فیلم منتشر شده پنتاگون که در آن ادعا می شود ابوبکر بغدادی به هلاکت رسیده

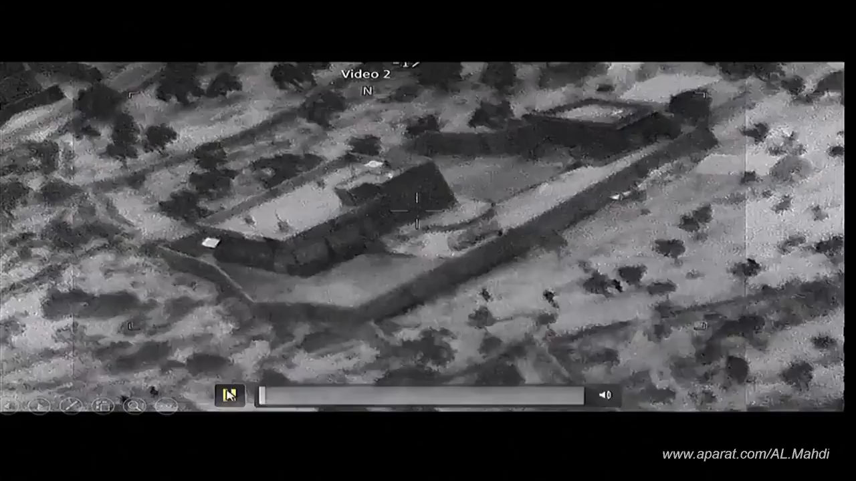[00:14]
This is a video of the assault force actually closing up to the compound. Those who came out of the building were checked for weapons and explosives and moved away from the immediate area.
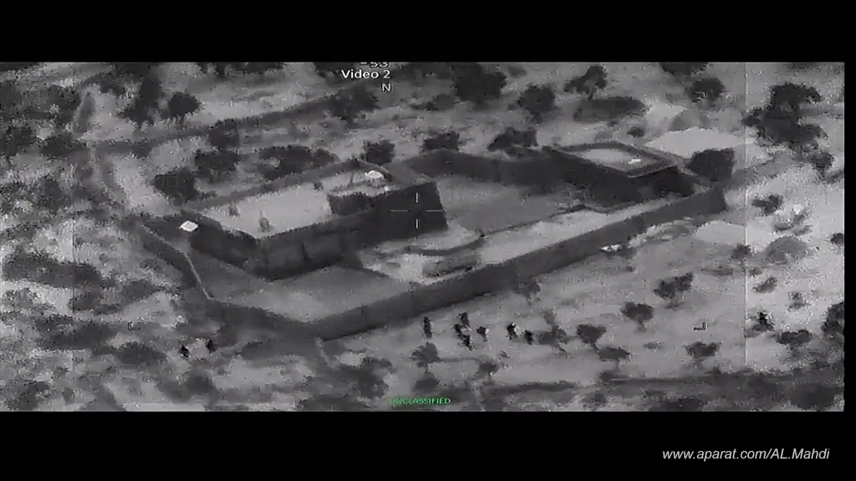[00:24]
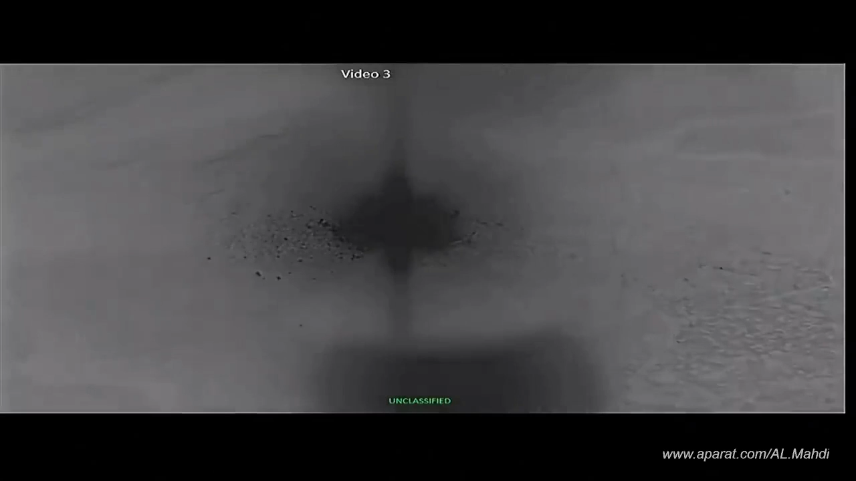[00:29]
So what you will observe are U.S. standoff munitions striking the compound.
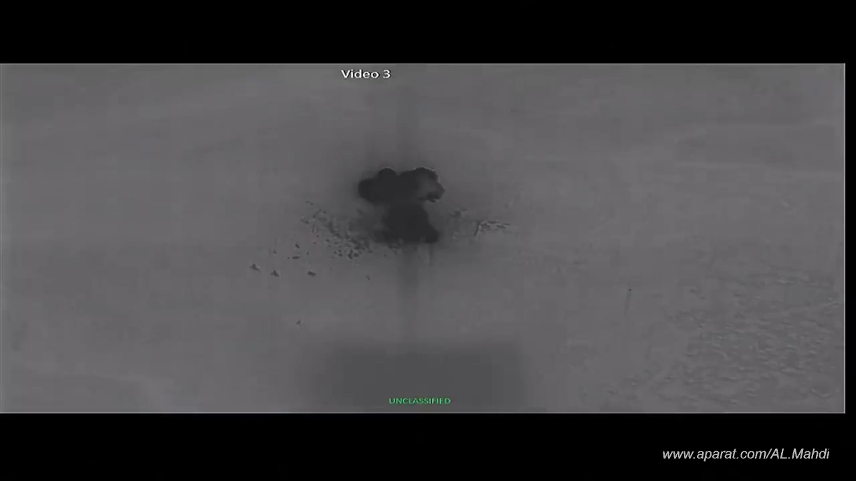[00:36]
For those of you that may have seen before and after pictures of the compound, it looks pretty much like I'm parking a lot with large potholes right now.